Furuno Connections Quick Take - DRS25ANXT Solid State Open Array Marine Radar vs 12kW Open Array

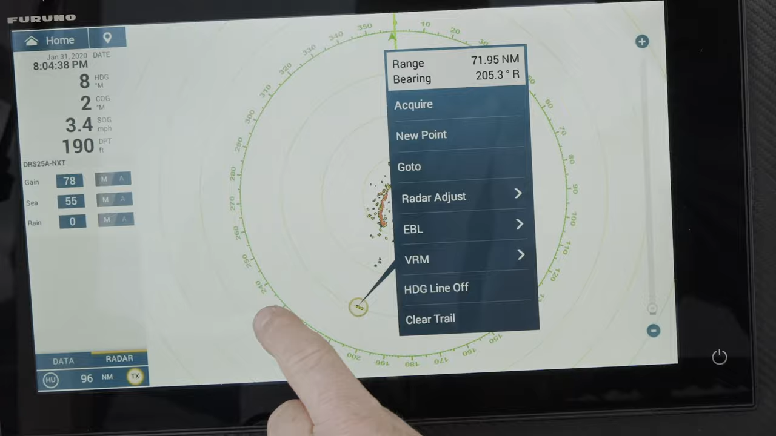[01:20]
The detection performance of our 200-watt solid-state 96-mile radar is unheard of. In this case, we're offshore in Miami and we're actually looking at targets at 72 miles away. It's unbelievable.
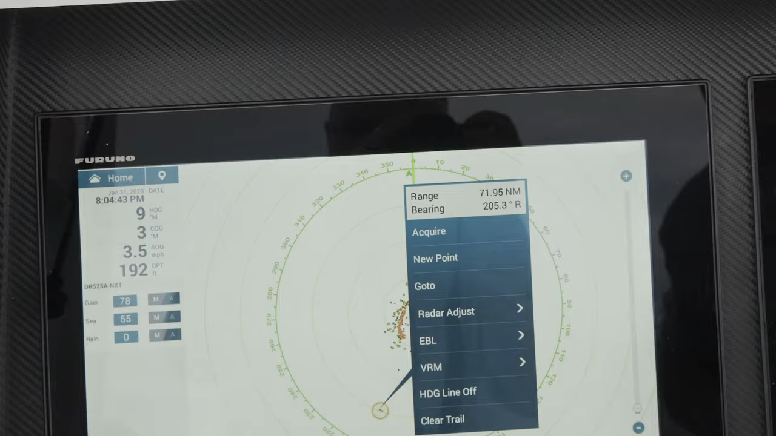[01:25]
And when you're serious about fishing, this is the kind of performance that you need to detect birds and other weak targets at long ranges.
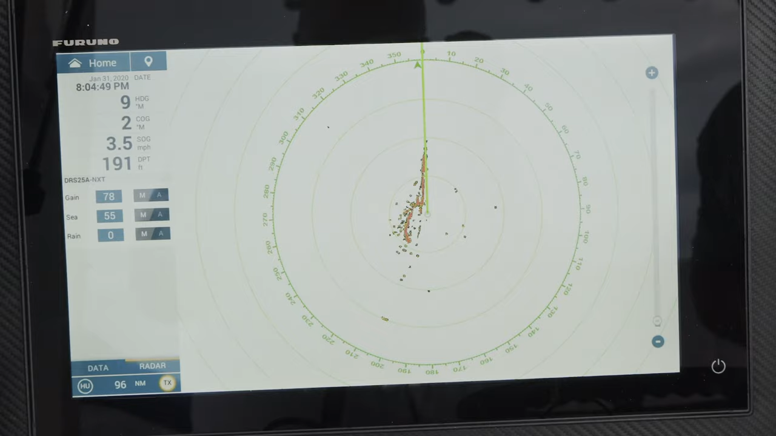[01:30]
It's the difference between bringing home a catch when it's calm out and you're not seeing anything,
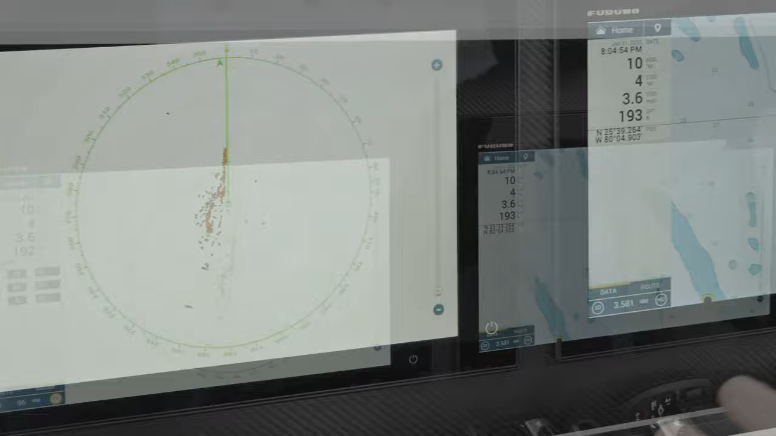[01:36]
but when you're actually looking at this radar in bird mode, you can detect targets and birds twice, three times as far as our competitors.
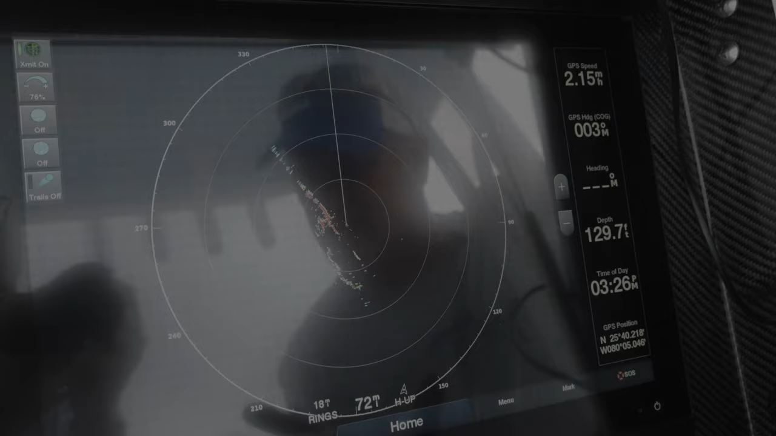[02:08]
On this radar, we're looking at a maximum range of 72 nautical miles. And if I look at the furthest target and touch on it,
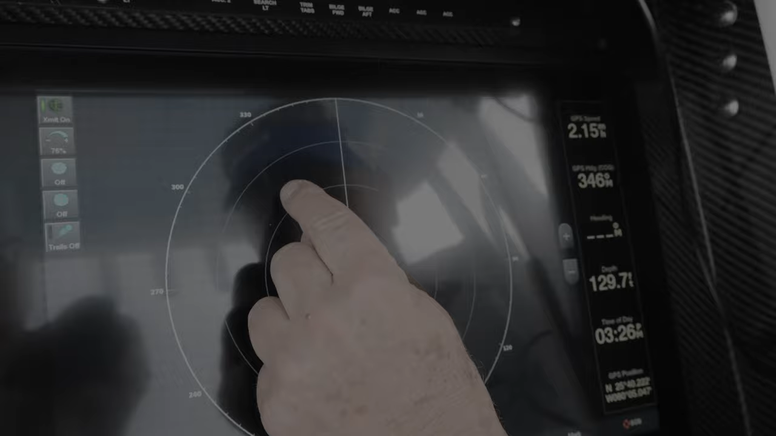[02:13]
you can see that I can bring it up and it's about 38 nautical miles away.
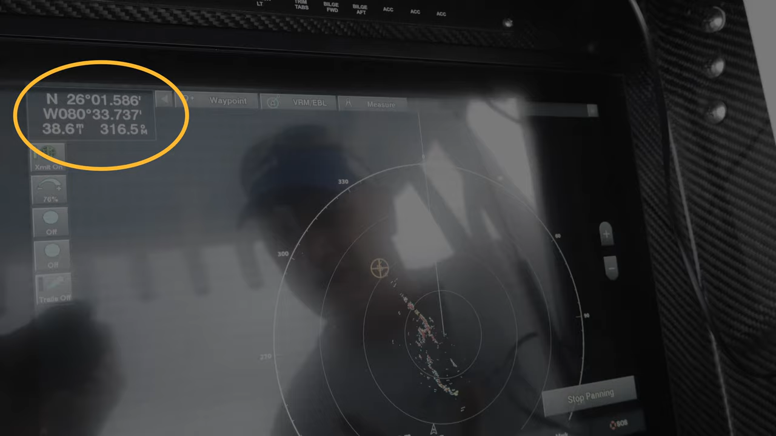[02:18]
This is a good example of the difference of the NXT performance of that 200 watt solid state pulse capability.
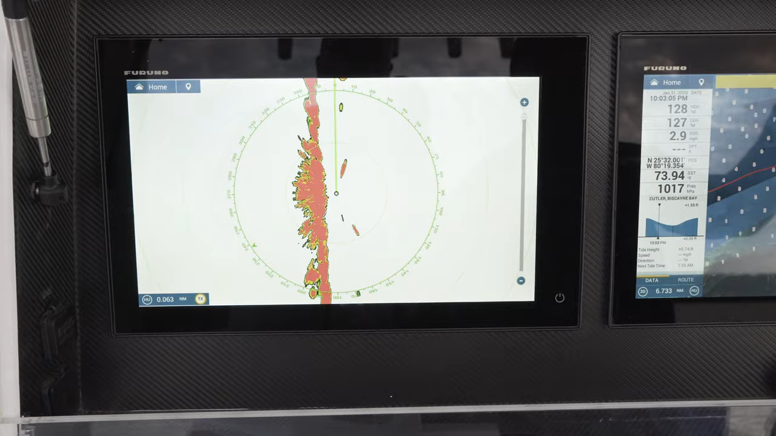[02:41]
Here you can see a marker just a few feet away from the bow of the boat and it clearly displaying it on the radar.
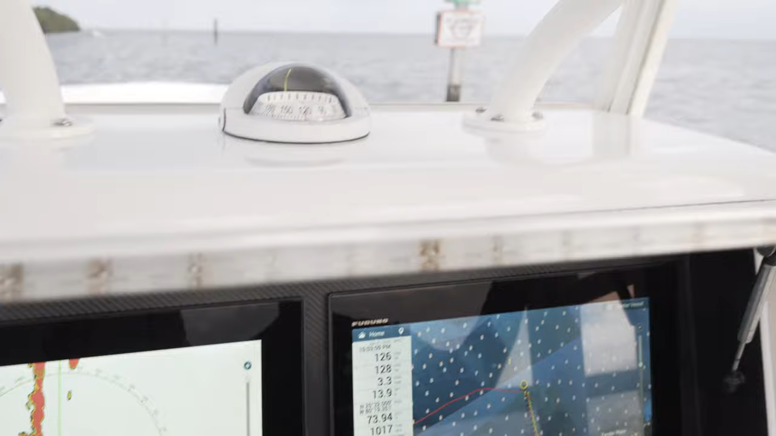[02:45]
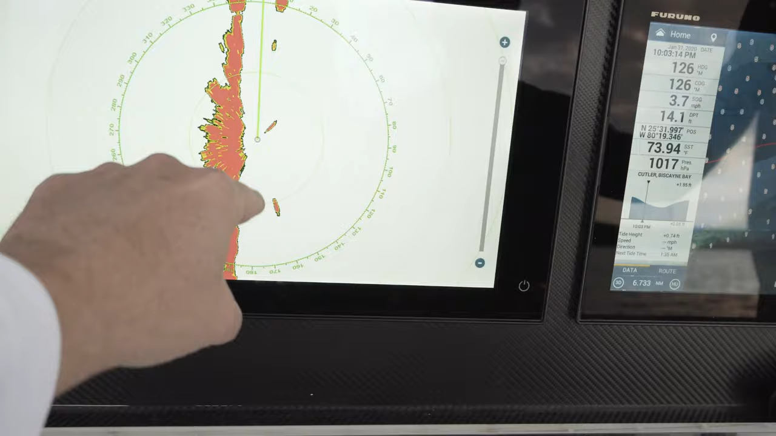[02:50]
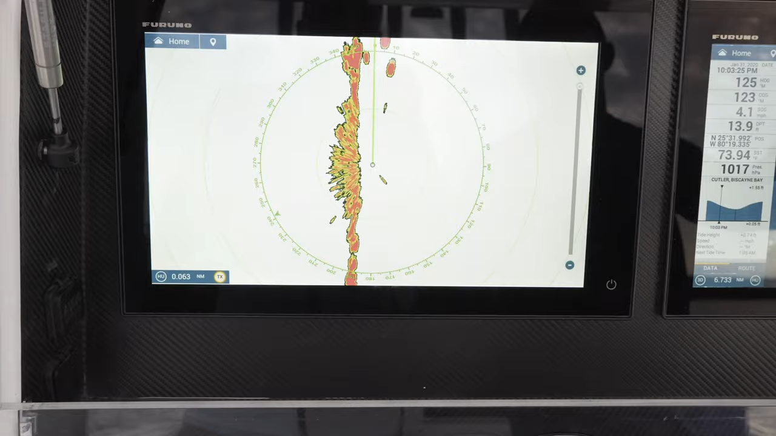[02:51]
You can also clearly see the small boat coming at us here on the screen with two markers on the right and a jetty on the left.
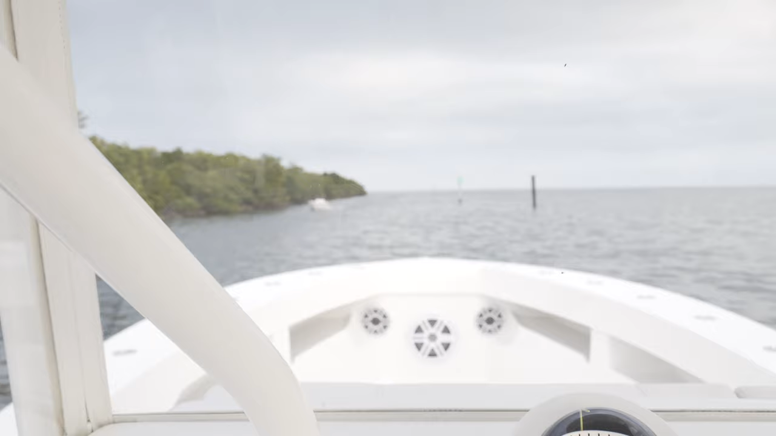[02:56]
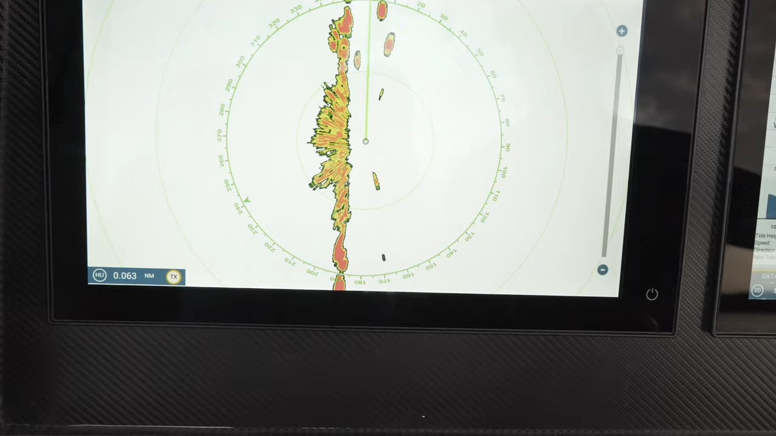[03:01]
Notice the target separation between the boat and the jetty. This is due to the higher power output and the smaller beam width.
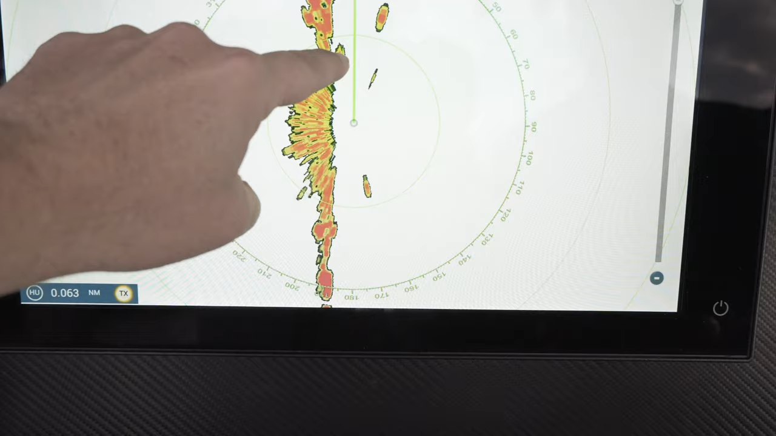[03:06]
As the radar antenna increases in size, you will get a better target resolution which makes your radar picture clearer.